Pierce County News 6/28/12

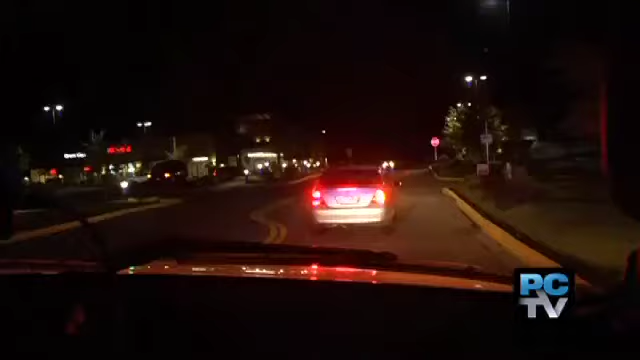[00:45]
A special Saturday night patrol in Pierce County had deputies looking for drivers impaired by drugs and alcohol.